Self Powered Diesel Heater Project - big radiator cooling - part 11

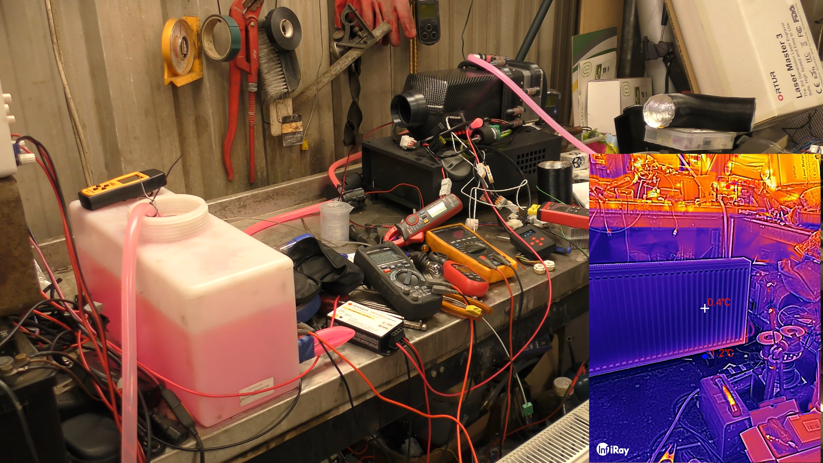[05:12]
Right, so on the thermal imaging, it looks like we're starting to get heat in the radiator, at least a little bit. It's starting to creep along the bottom. Not a lot, but a little. So we've got 3.7 amps output from the tegs, which is probably because that's all the heater's consuming at the moment.
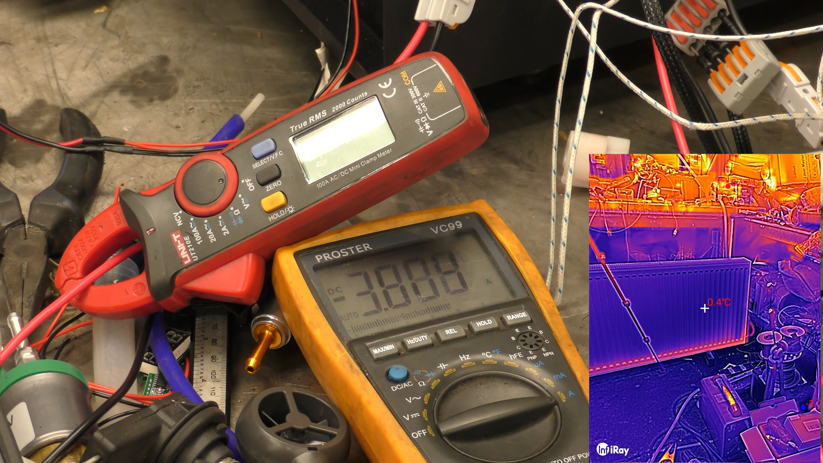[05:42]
Oh, it's still climbing. The temperature has just gone past 200-odd degrees. You can just see that. There goes 4 amps. It's about to cross 4 amps. Come on, don't make me a liar. Right, there's 4 amps, so we're now 4+.
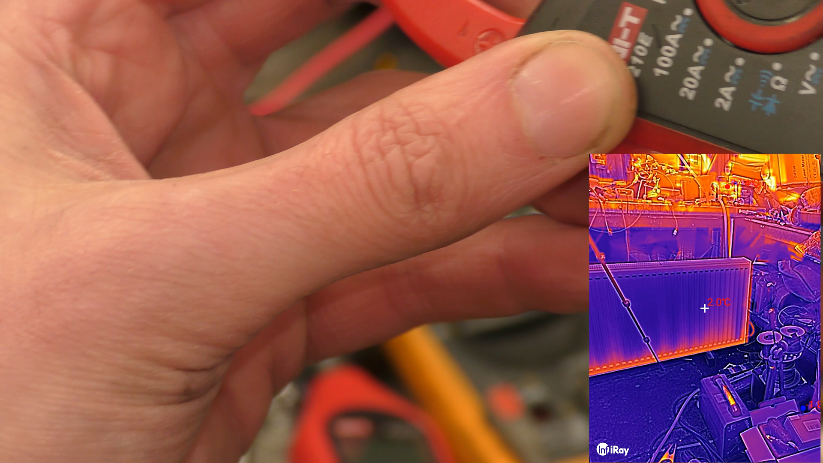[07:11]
So, 4.2 amps, so let us reset the current meter for the diesel here. PC zero, and I'll put that round there. So it's consuming, well, say, 4 amps, and the Tegs are outputting 4.2 amps. So 300-odd milliamps at the moment is going into charging the battery. How is the radiator looking? Well, I can see warmth in it. It's, there's, it's definitely doing something. It's radiating, at least.
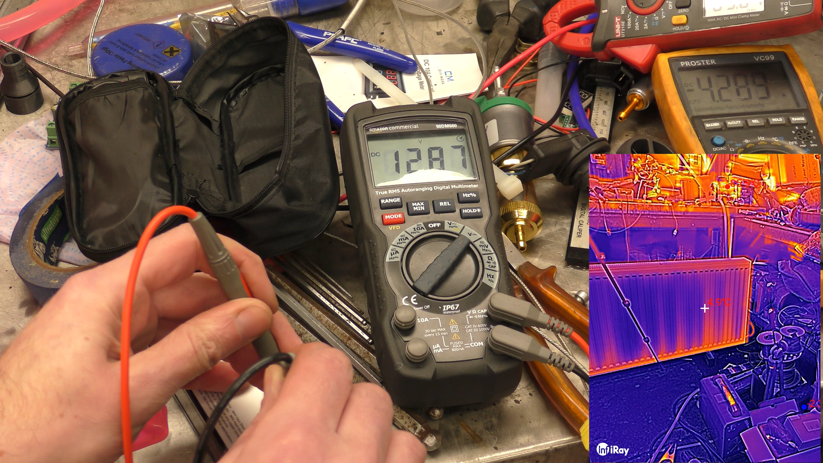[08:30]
12.87. Oh, that side, and then the Tegs are... 13.47. Now, have I got enough wire? No. Nearly. I was hoping I could actually stab this in the battery. Right, I'm... It's probably going to be the wrong Polarii, but here we are. The battery voltage, 12.55 volts. It's charging at the moment.
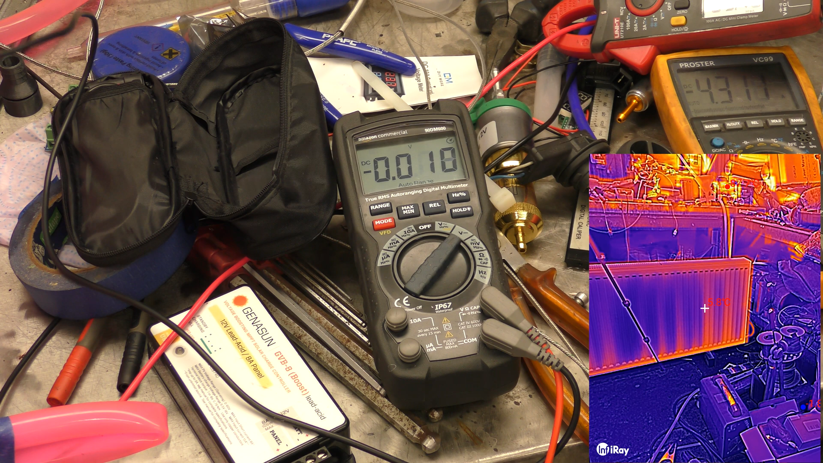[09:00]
Deg output, 4.3 amps. And you can't see the other one, because it's now out with the display... Ah, it's moved. Right, hold on. Is that? Is that better? Yes. So, there's your two in and out. 4.3 out the heater, and basically 4 in.
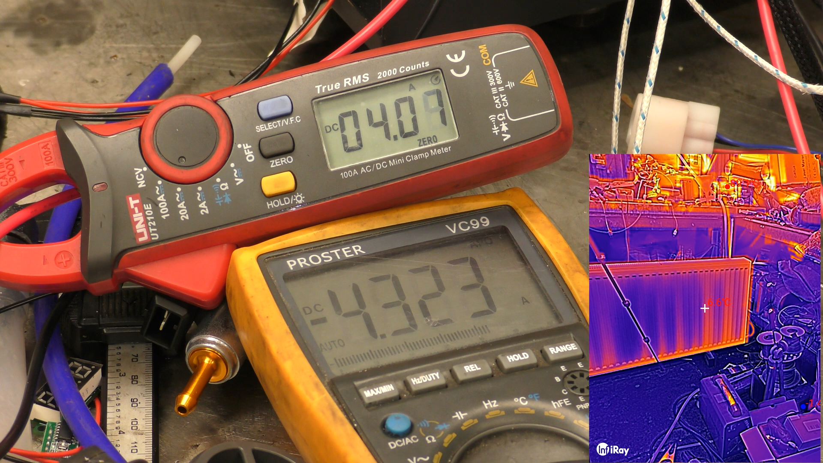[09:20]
So, we've got a surplus of 300 milliamps at the moment. So, the heater is essentially running for nothing. Not running for nothing, you know what I mean? It's not consuming any power.
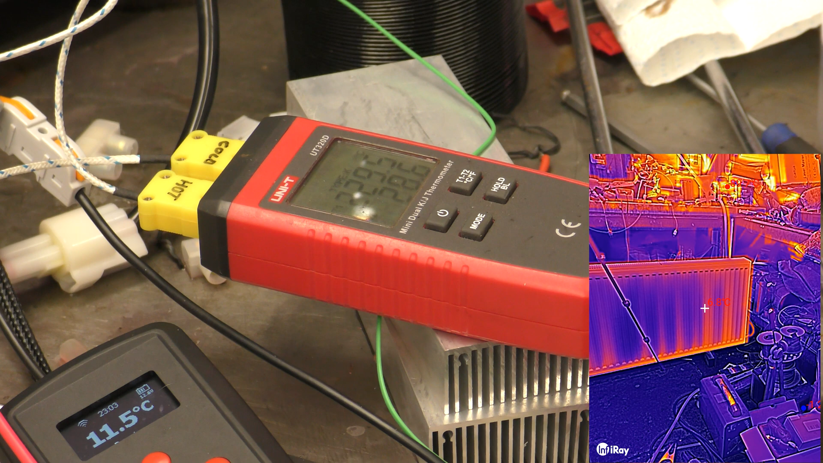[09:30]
And it could still go hotter. Nice. Okay. Right.
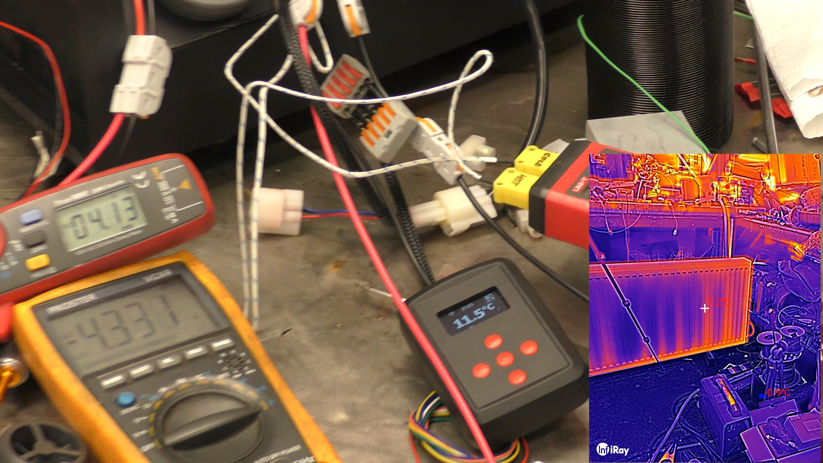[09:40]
Let's zoom out a bit. Zoom out that. Collection of meters. And let's go see what the thermal's still doing. It's me. It needs to walk across the room. Yep, but still... Radiator is radiating, at least. I'll give it that. Okay. So, that was that experiment.